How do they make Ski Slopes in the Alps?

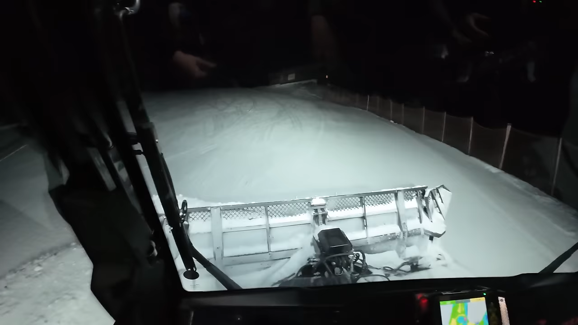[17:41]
You know when you're in good hands. Yeah, but everything else he has is Pottinger, so. You're on holidays, Paul. So, basically, this is the Prinoth. Yeah. This is 530 horsepower. Yes. He's roughing it up a wee bit here, shaping it. Yeah. But behind us is like a funny par harrow. Yeah, exactly.
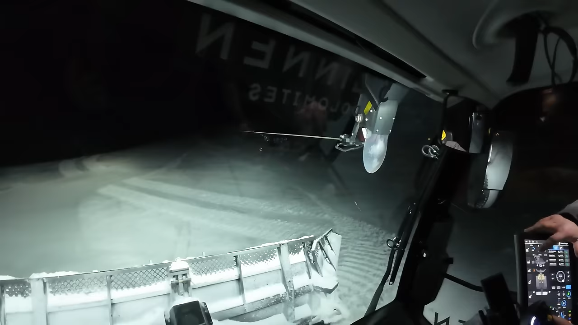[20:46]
It's 16% now. When he's turning, because it's easier to turn. Now it's climbing as we're climbing, 30, 35.
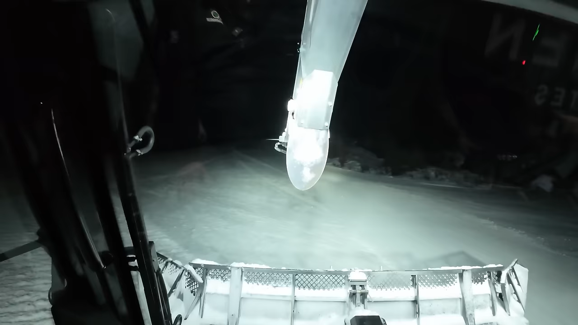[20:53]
That's... Hee funktioniert das automatisch? Ja, super.
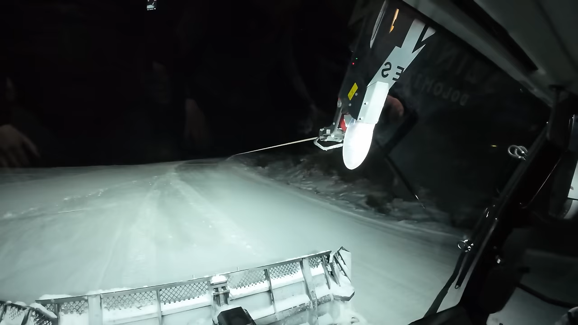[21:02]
Ja. Super, ja. He using the automatic mode for even a good driver like this because it works so well. So it's regulating now the pulling force. And that's something I would have worked on when I worked with this company, how much pulling force you're getting right now in the automatic mode.